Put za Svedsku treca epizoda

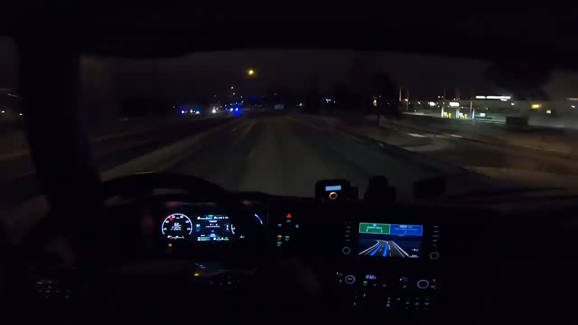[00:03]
Ali, ekipa, evo još jedan. Dva sudara ekipa u 100 metara.
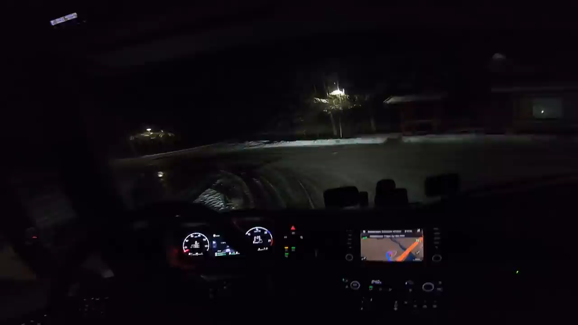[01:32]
Evo vidite, sad se mora guslat gore. Što mi ne upali ovi? Tako upali mi to da mi magli. Da mi ovi retrovizori razmagli.
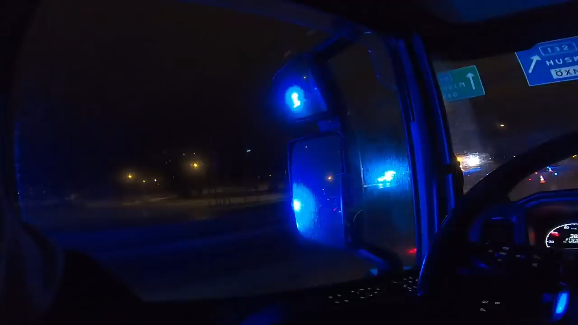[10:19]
Znao vam mala da je sudar. Sad ću mi vamo na kružni tok, pa onda se opet vratiti gore na autoput. Katastrofa. Neuberechnung der Route. Znači da je klizavo ekipa. Znači da je klizavo. Bitte in 200 metern den Kreisverkehr an der vierten Ausfahrt verlassen,